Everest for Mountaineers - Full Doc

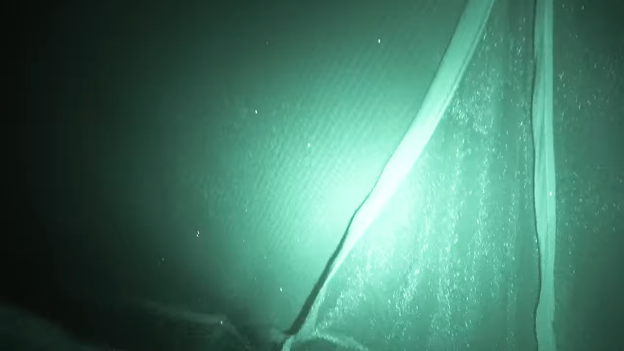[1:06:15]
Sleeping, however, was not easy. A continuous cycle had developed.
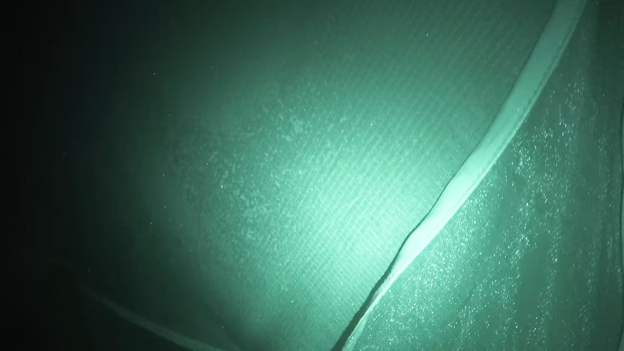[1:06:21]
Our breath would freeze on the inside of the tent, and then the strong wind would throw the ice crystals off, showering our faces.